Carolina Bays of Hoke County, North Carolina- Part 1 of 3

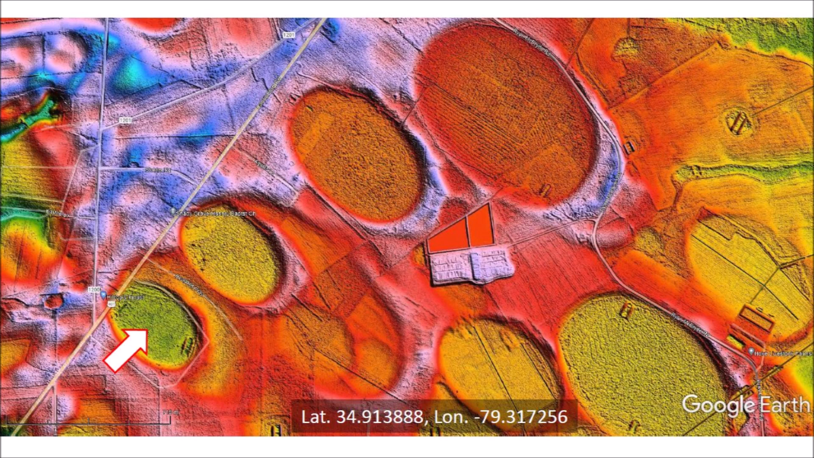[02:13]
We will now shift our attention to the small bay that is on the edge of the road. The LiDAR image shows that Road 401 crosses the rim of the small bay, which has a width of 300 meters and a length of 420 meters.
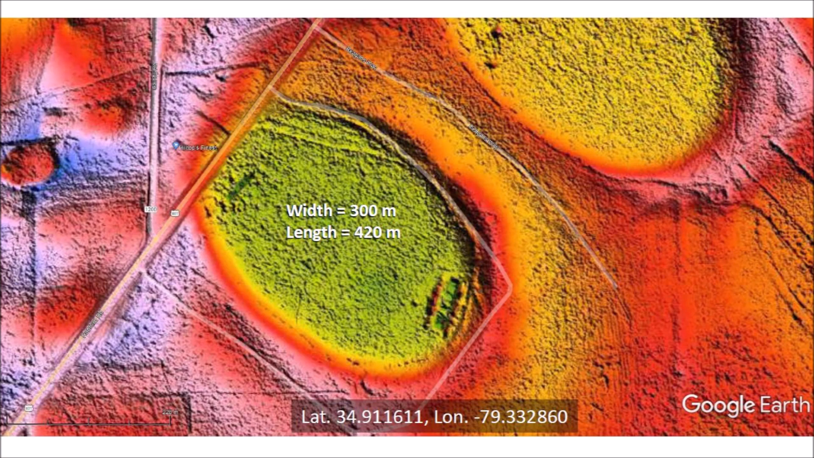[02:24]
The satellite image shows a market called Hilltop's Finest, close to the small bay.
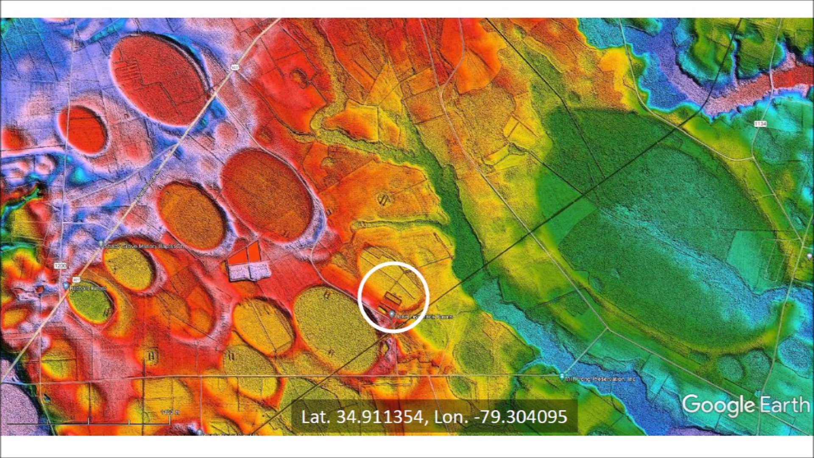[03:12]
Zooming the LiDAR image sometimes does not help much because the date of the LiDAR images is different from the date of the satellite images. This image has a rectangular area with raised rims.
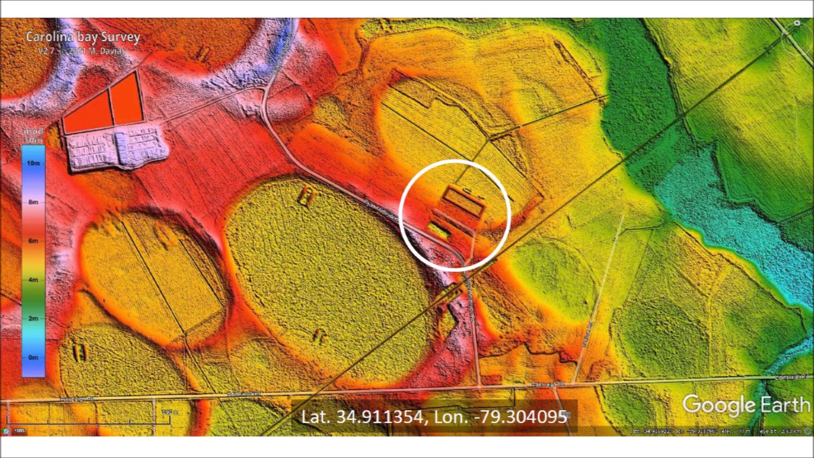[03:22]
In this case, the satellite image shows eight barns aligned in a row and the rectangular area is adjacent to the barns.